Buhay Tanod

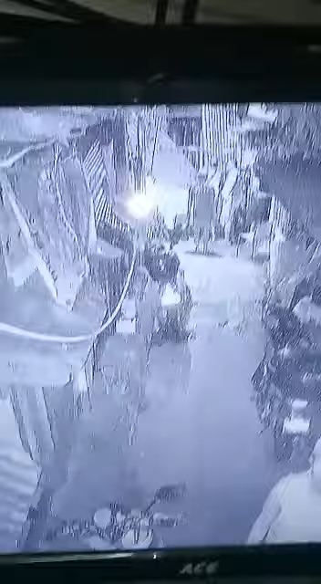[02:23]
Ayan, nandun po sila, pinapako po nila yung hero doon sa looban, balingkit.